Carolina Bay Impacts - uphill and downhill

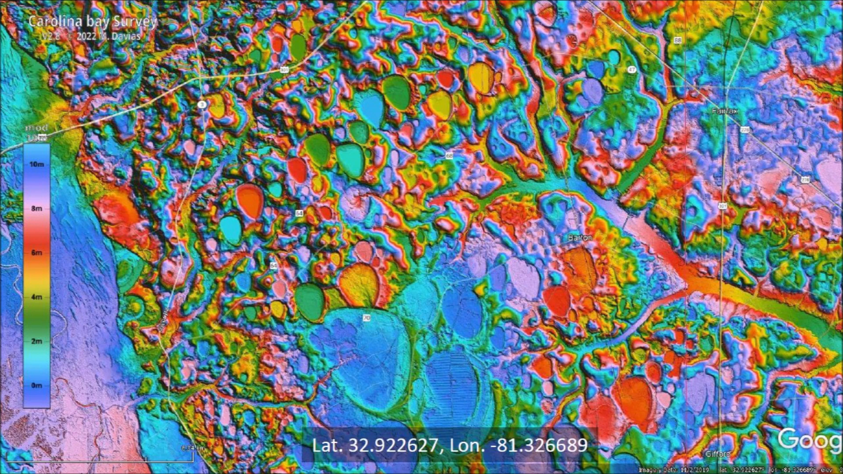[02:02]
They have a peculiar guitar pick shape. There is a link to the LiDAR visualization tool for Google Earth by Michael Davias in the description of the video. A transect from the top of the image to the bottom shows that the terrain decreases from an elevation of 75 meters to 40 meters above sea level in a distance of 9.5 kilometers.
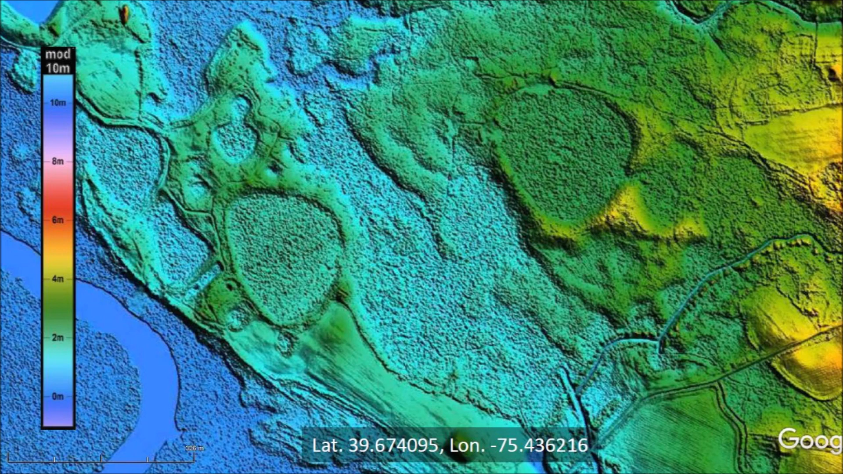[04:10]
The terrain is generally inclined westward toward the river, so impacts in this area would have been on the uphill side of the terrain. A transect across a bell-shaped bay shows just a very slight elevation between the rims and the center of the bay. The rim has an elevation of 4 meters above sea level and the center of the bay has an elevation of 2 meters above sea level.
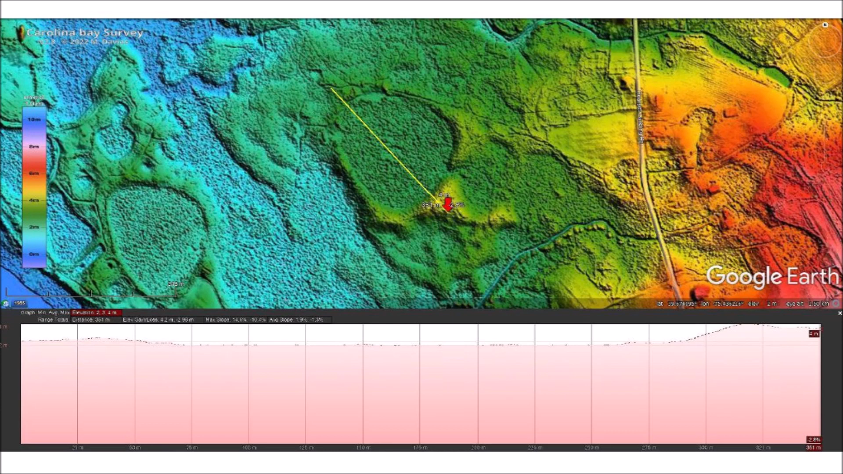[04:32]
Overall, the area has been heavily eroded, but it is clear that the forward side of the basin is on higher terrain. This image illustrates that an uphill impact creates a cavity that collapses by the force of gravity on the leading portion of the penetration funnel.